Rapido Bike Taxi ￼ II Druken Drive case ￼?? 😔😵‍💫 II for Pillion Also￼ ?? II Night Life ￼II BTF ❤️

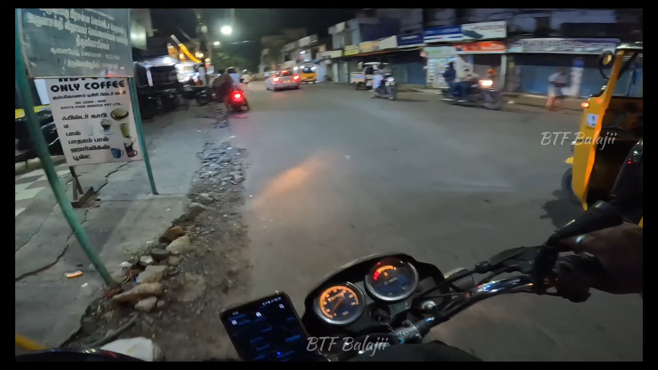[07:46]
ரோட்டில் துப்புறம்பு அறிவு கட்ட முட்டா பய, முட்டா பய. அடுத்த ஆர்டர் வந்துவிட்டதே, போய்கொண்டிருக்கிறேன்.